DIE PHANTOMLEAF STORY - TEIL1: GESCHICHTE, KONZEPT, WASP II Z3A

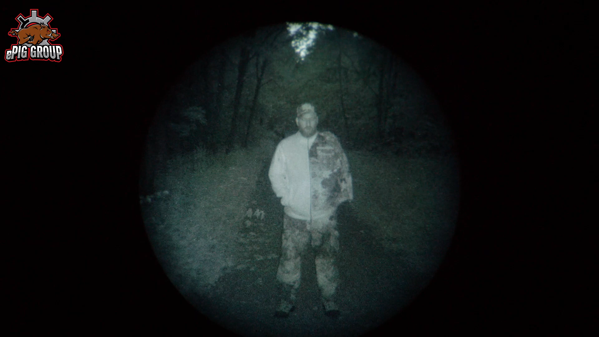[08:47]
Links ohne Infrarotreflexionsschutz, rechts mit. Bei der Verwendung eines stärkeren externen IR-Strahlers strahlt die Kleidung nicht mehr als die Umgebung. Zum Schluss natürlich immer daran denken, auch Teile der Kleidung wie die Schuhsohlen müssen getarnt werden.